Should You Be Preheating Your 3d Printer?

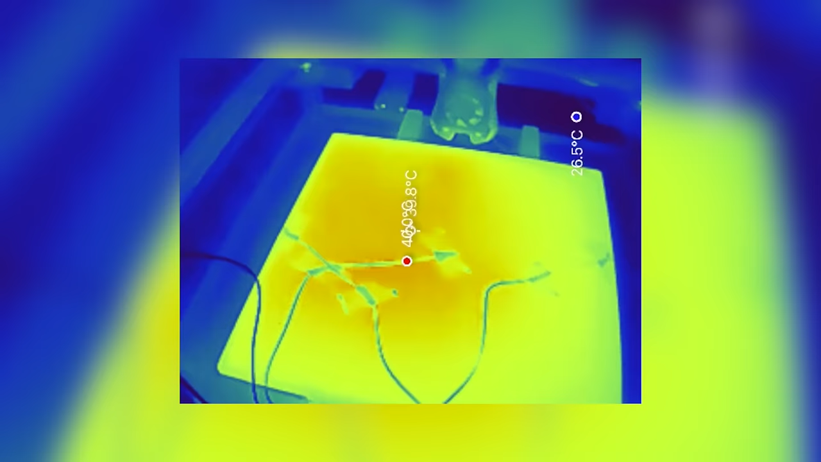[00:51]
We'll also use a thermal camera to see how even the heating is on these different beds.
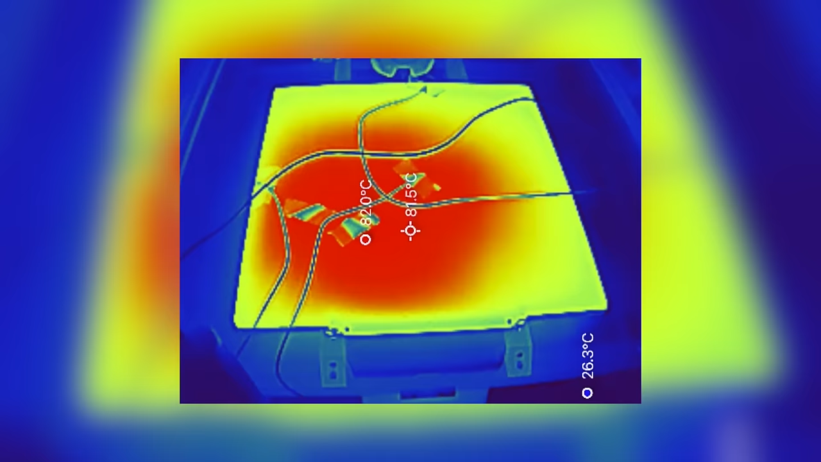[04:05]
Using the thermal camera to see an image of the 2.4's bed,
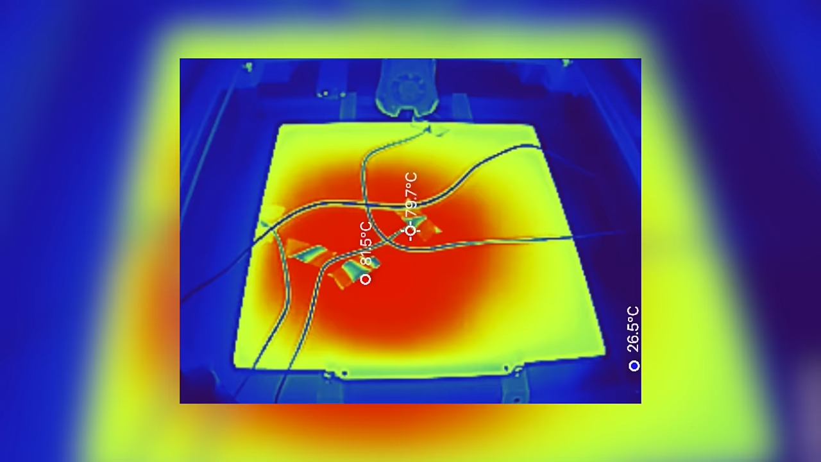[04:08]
heating looks pretty even across the entire plate. Edges did show a couple see lower, which makes sense given the value from our sensor at the back of the plate.
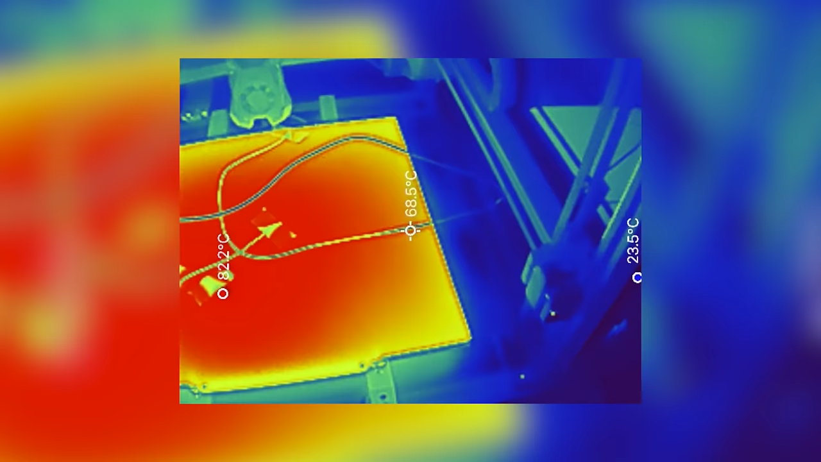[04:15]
On screen: spot 68.5°C
I also got to see how much cooler the top side of the Kapton tape
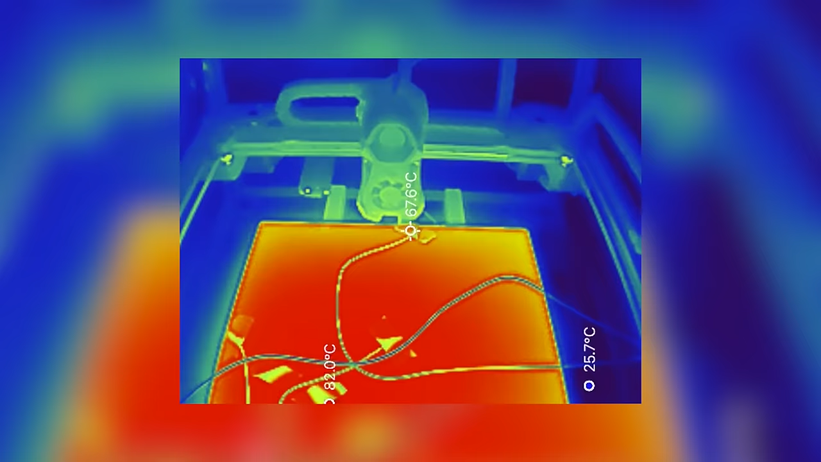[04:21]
was when trying to get a reading of the center of the bed.
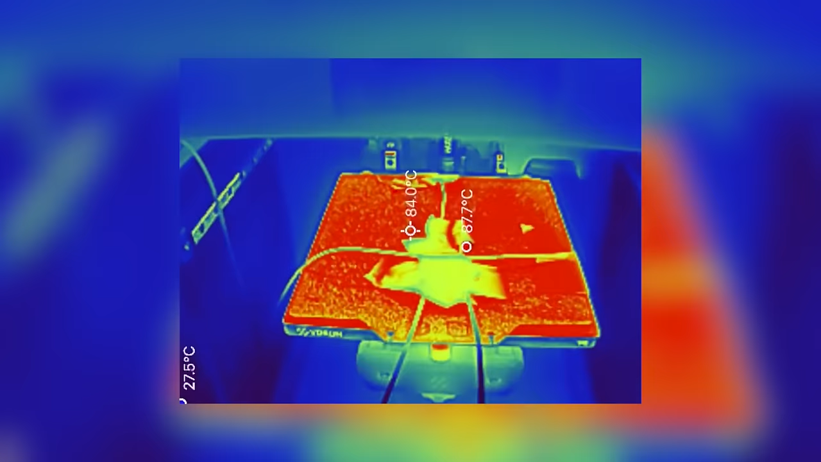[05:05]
Using the thermal camera, it did verify the center inside being closer in temperature than the very back, but the distance wasn't quite as far.
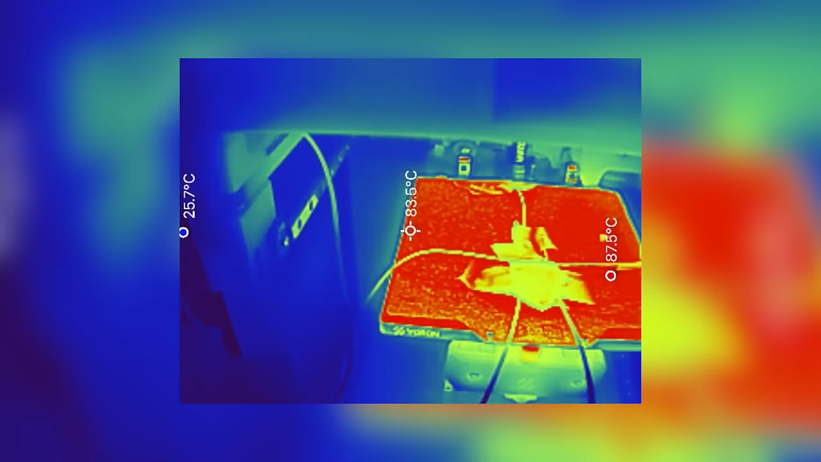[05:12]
On screen: max 87.5°C, min 25.7°C
I'm thinking that either the Kapton tape just wasn't holding the sensor down quite as well onto the bed,
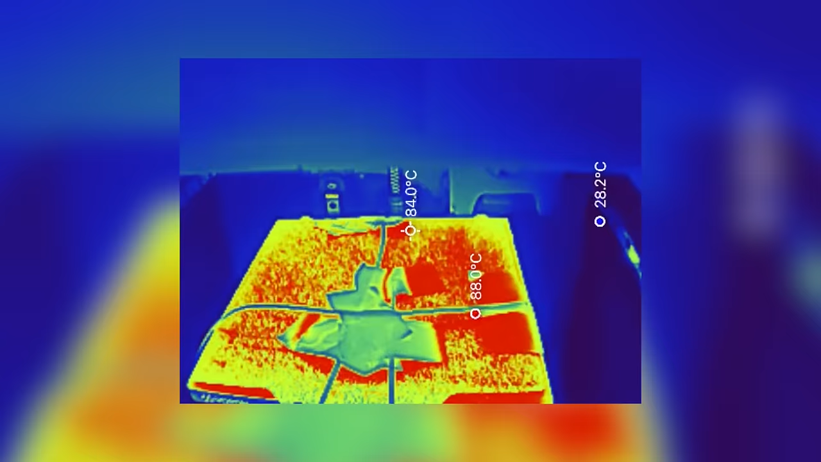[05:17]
or because the back of the bed are where the thermistor and the heater wires come out, that maybe that section is just the cooler part of the bed.
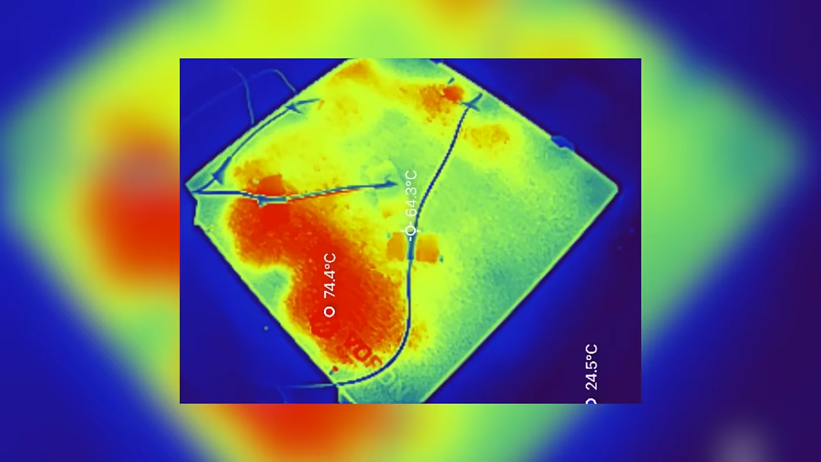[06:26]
Although the three sensors we placed gave us pretty close readings, using the thermal camera, this PCB bed heater had the most variance in temperature.
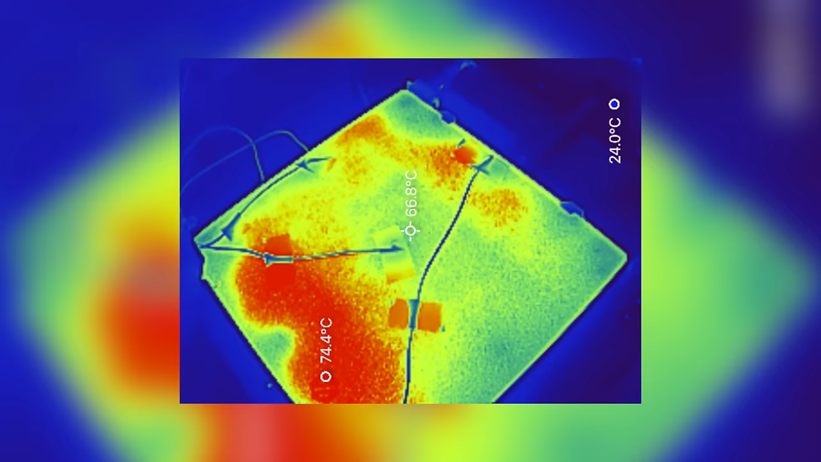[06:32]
On screen: spot 66.8°C, max 74.4°C, min 24.0°C
Certain edges were quite a bit colder, and overall the temperature seemed much less uniform than that of the silicone heaters.
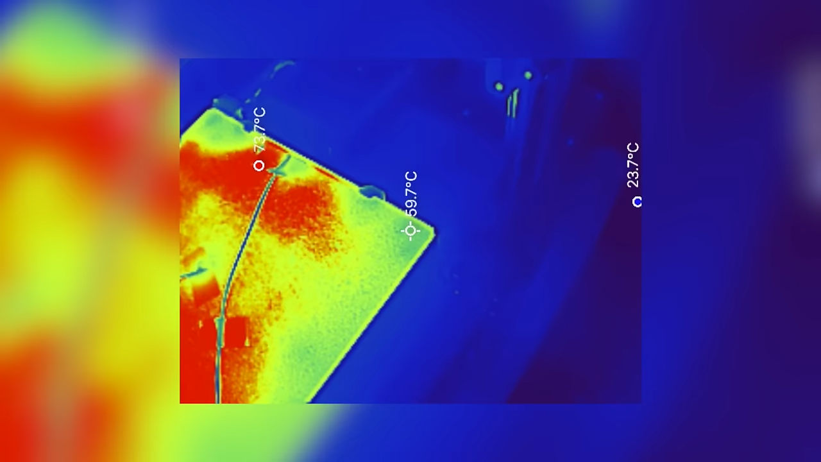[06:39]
On screen: spot 59.7°C
Although the thicker beds take longer to heat up, once heated they should be less susceptible to sudden changes given the heat that they have built up.